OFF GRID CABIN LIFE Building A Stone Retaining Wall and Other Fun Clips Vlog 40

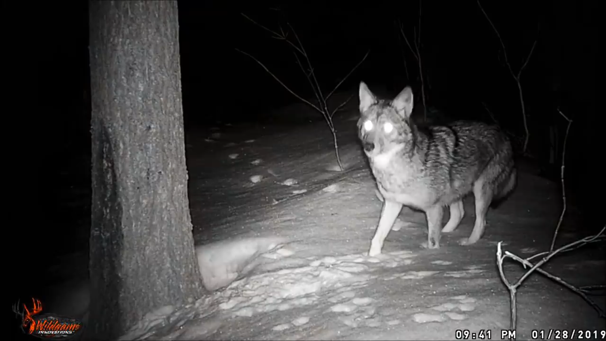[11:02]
the animal's eyes are glowing and sometimes it really spooked. They see that red light.
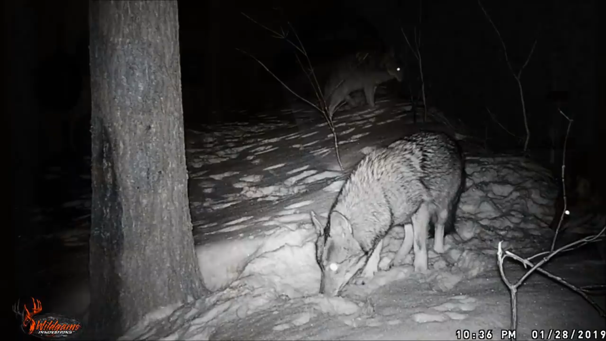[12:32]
Remember that? Those three coyotes. I got some really nice footage of those. But all the other stuff I don't put out. Bait?